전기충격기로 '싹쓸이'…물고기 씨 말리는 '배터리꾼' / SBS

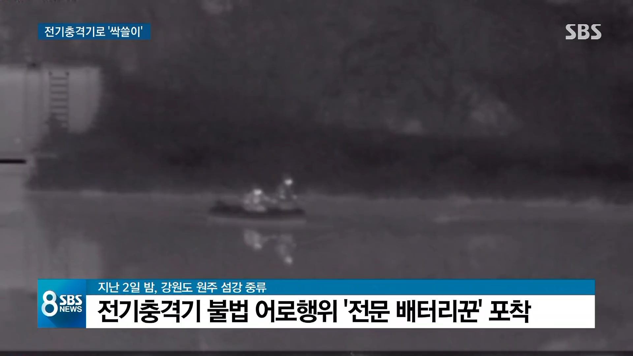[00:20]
성인 남성 2명이 보트를 타고 하천을 이동하는데 보트 앞에 탄 남성의 손에는 긴 막대기와 뜰채가 들려 있습니다. 장대를 물속에 넣었다 빼더니 이내 뜰채로 무언가를 건져 올립니다. 배터리가 달린 전기 충격기를 이용해 불법으로 물고기를 잡고 있는 겁니다. 원주시 섬강 어업계 소속 어민들이 이들 전문 배터리꾼들을 직접 붙잡았는데 바구니